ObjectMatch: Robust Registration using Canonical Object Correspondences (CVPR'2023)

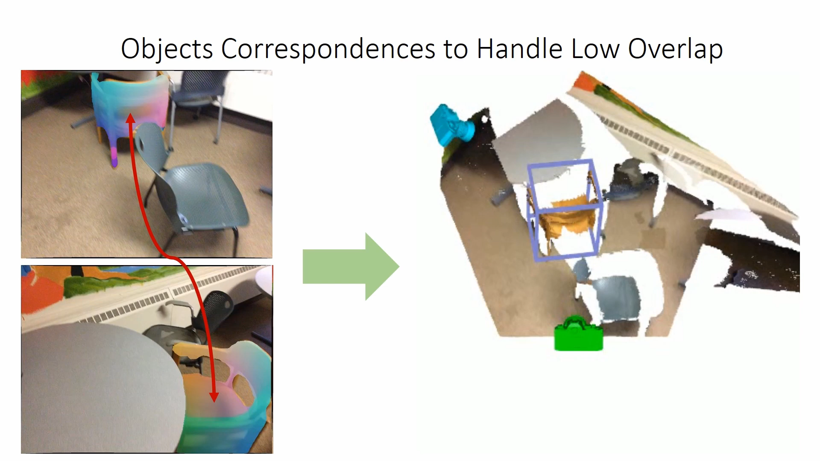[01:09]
From two or more RGBD input frames, our method first predicts normalized object coordinates as canonical correspondences to the canonical object geometries for each frame.
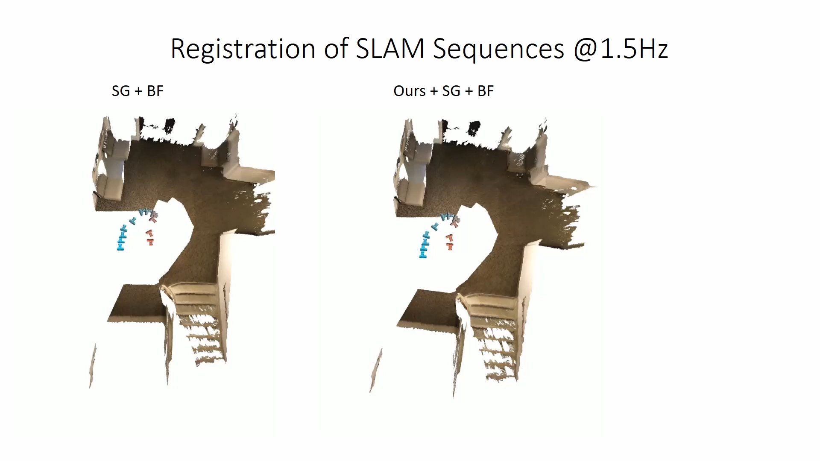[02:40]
using 1FPS-TOM RGBD sequences, and 1.5FPS ScanNet sequences.
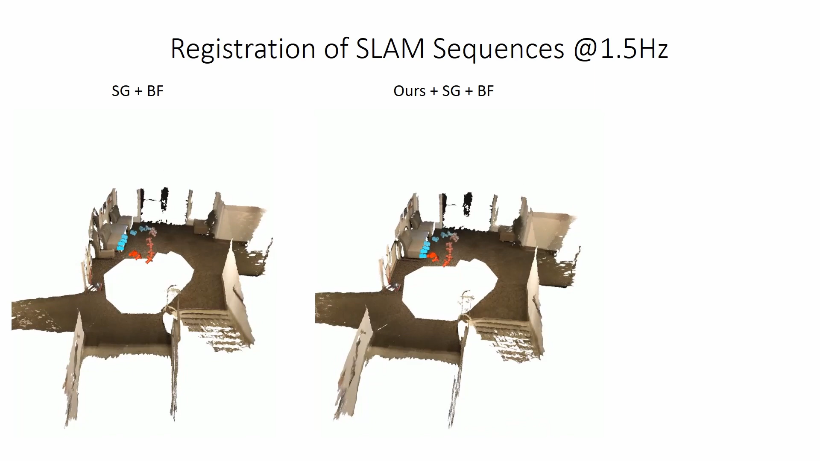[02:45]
Our method improves feature matching by detecting new challenging loop closures through object correspondences.